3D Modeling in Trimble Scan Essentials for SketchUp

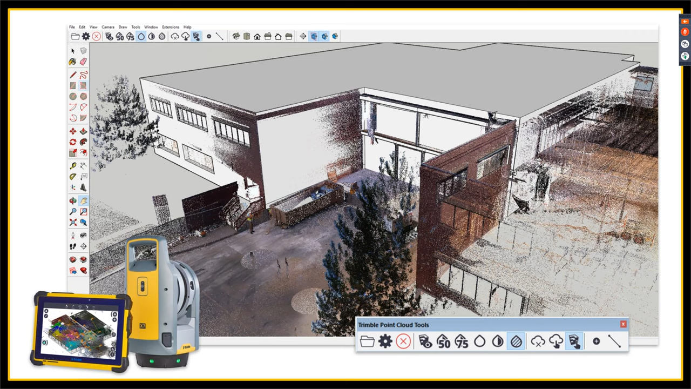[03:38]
skin essentials for sketchup let's do a quick 10 000 foot view of what skin essentials is so skin essentials is an extension of sketchup that you can download right now from the extension warehouse we actually have a link to that over in our handouts page and it allows you to
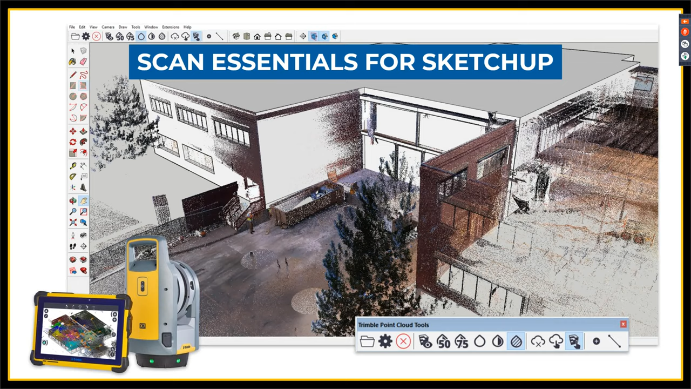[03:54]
bring point clouds into sketchup to model onto them directly now i know what you're probably thinking uh what is a point cloud and for
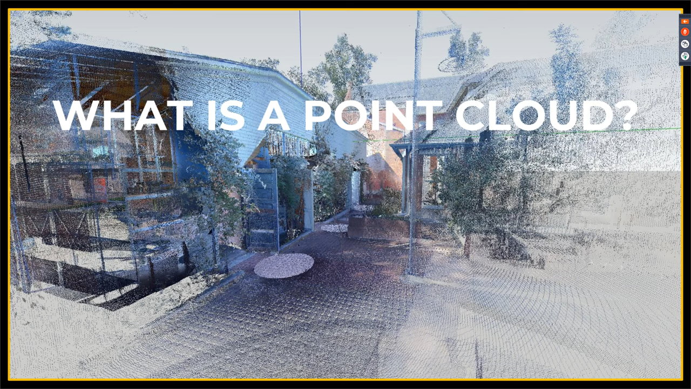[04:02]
those of you who don't know what it is i can briefly go over it again i don't want to get too technical here but basically a point cloud comes from photogrammetry software or a 3d laser scanner and it captures a series of data points uh that surrounds you so whether that's a building or a landscape whatever that may be and all of those points are within a coordinate system that together make up a 3d image that almost appears to be a solid model but isn't because once you zoom in you can actually see that they're
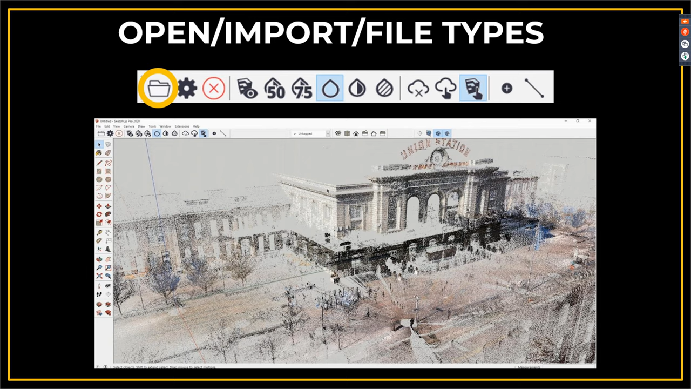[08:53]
sizes that are you know from 200 megabits all the way to 20 gigabits load pretty quick so that's a
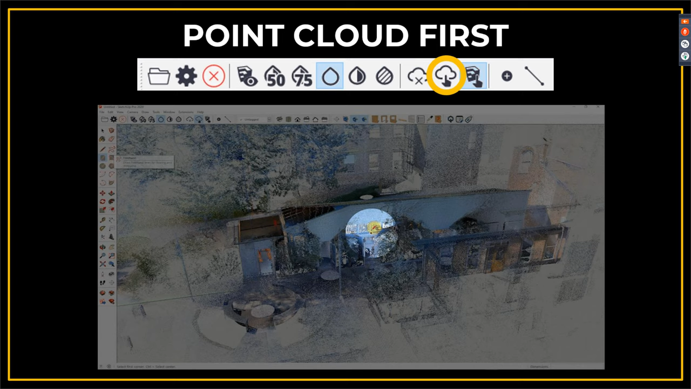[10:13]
allows you to pick point cloud entities before picking sketchup entities so you're able to draw directly on top of that point cloud as you can see here in my example so it allows you to draw directly on it using our native sketchup tools we actually don't have any other tools that we use so it is all
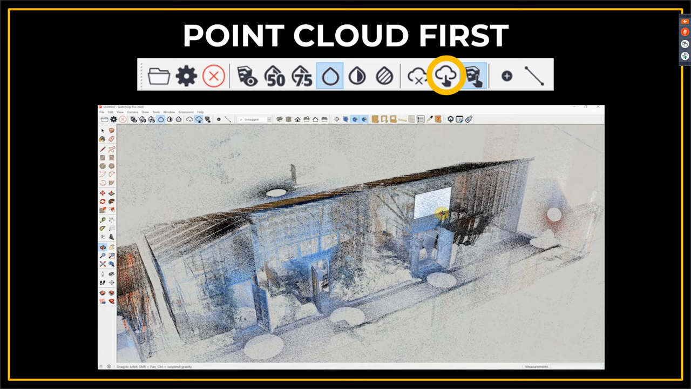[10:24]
native tools and it allows you to draw directly on those faces which we will see more of in the live demo next is our point cloud manager tool this is kind of the catch-all for everything here you can change the point cloud opacity the point size the color the shading if you've segmented
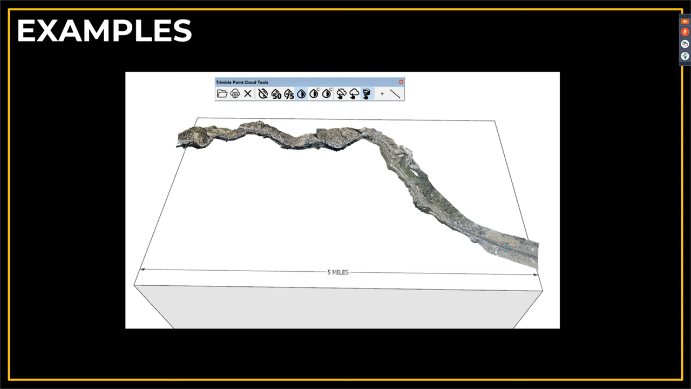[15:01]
here we have five mile stretch of highway and we see users using this for logistics or maybe even just for presentation purposes because the point clouds look really good inside of sketchup like really good so we see people using this all the time with their photogrammetry data just to kind of view it and look at it and share it
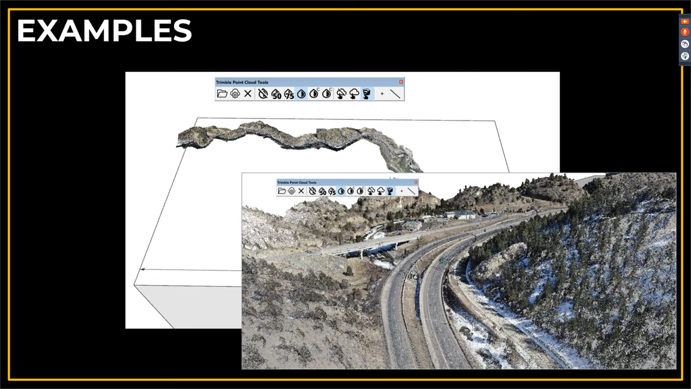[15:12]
we also have people who are doing maybe renovation projects on older buildings maybe they're doing additions other type of construction
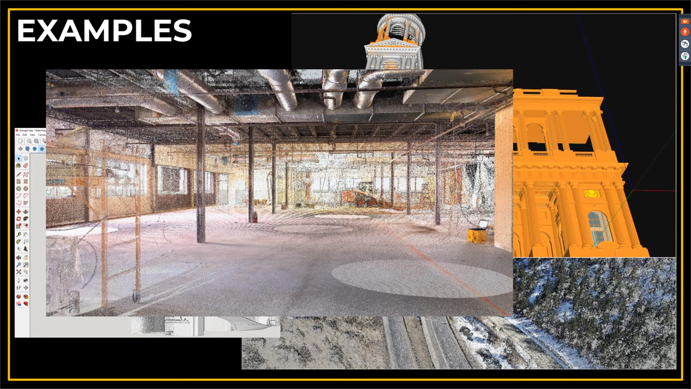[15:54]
use sketchup to just put in whatever model they have of that piece of machinery or whatever it may be and make sure that it fits we have surveyors and and civil engineers using it to scan existing areas
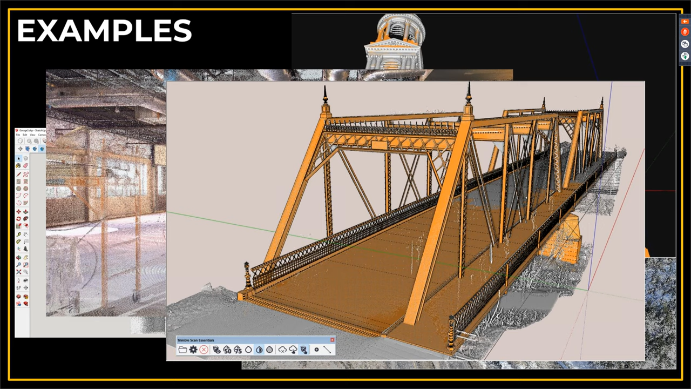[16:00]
so that they can design bridges or maybe they can do some sort of layout or something inside of existing spaces we have residential builders who use it to make sure that you
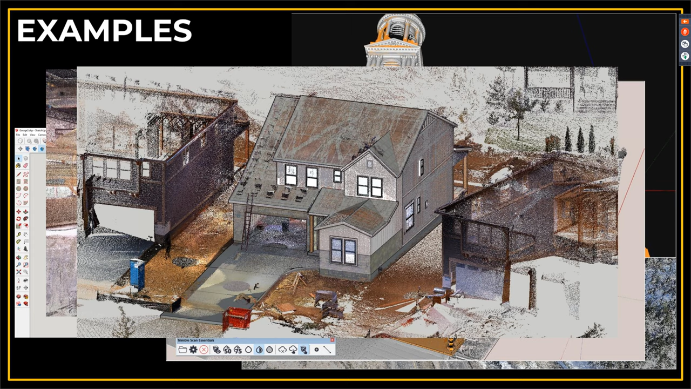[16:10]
know their designs would fit in the neighborhood and that maybe would fit into a plot of land and designing homes we have site developers who scan entire neighborhoods use it for site logistics or maybe for some type of construction work as well
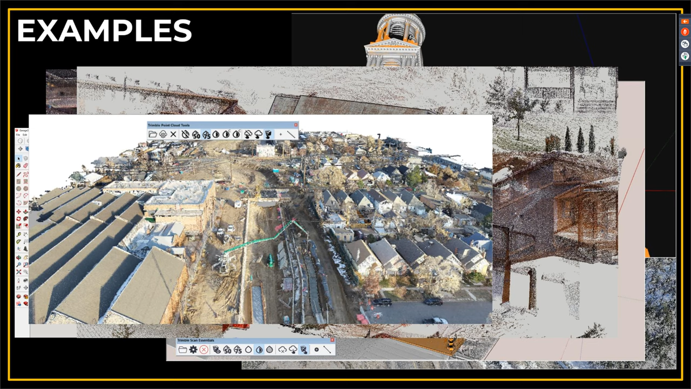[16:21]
uh heck we've even had people scan the inside of conversion vans you know maybe they want to install a bed or make it a tiny home or whatever it may be so really this technology sounds like it might be far away from you but i can assure you that it is around the corner so with more technology coming out soon i mean with the new ipad and the iphone lidar scanners with the intel real sense scanners with uh you know even samsung catching up you will be seeing this technology soon